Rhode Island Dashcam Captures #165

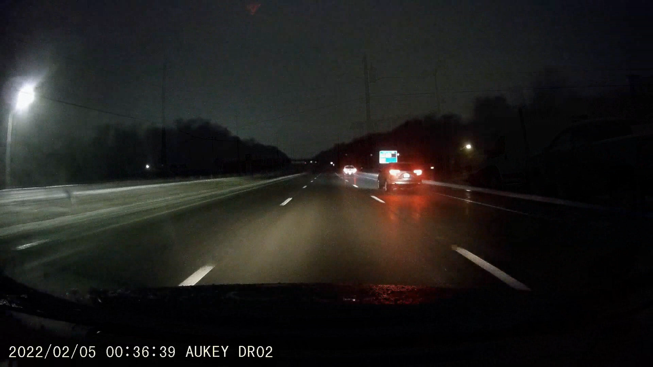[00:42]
don't fucking do it dude fucking idiot fucking pointless pointless and he's going to the passing lane he just went to the passing lane
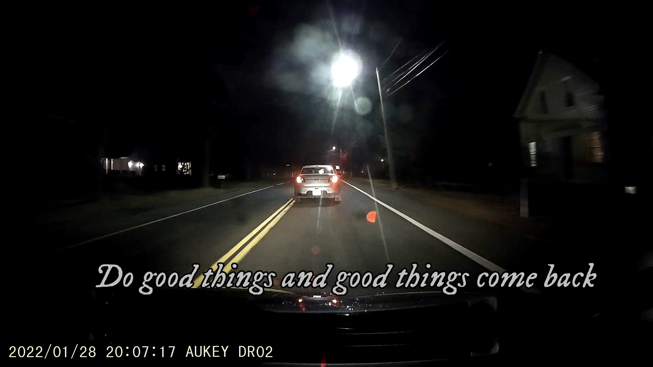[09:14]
what the fuck are you doing dude your fucking speed limit you fucking asshole you know i'm fucking 30 and